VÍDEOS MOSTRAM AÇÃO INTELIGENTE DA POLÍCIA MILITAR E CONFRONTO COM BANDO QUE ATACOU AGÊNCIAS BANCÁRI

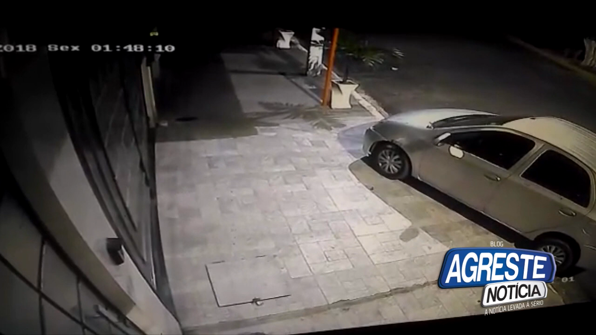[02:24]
O refém já tá deitado aqui, ó. Pra eles voltando. Ah, já passou já.